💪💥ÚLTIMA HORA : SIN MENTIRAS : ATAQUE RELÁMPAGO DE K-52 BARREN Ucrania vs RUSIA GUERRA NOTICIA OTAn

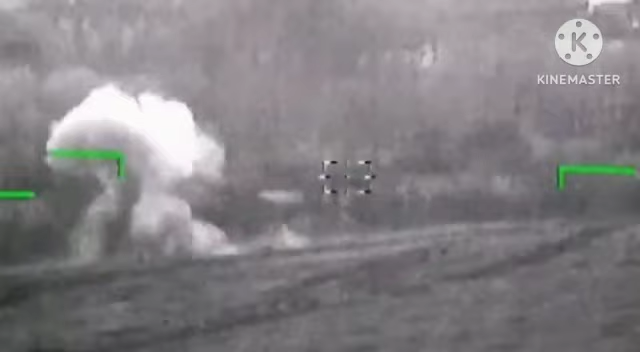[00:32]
los pilotos rusos descubrieron el movimiento de un vehículo de las Fuerzas Armadas de Ucrania en el que se abrió fuego dirigido, durante el cual se alcanzó con éxito el objetivo.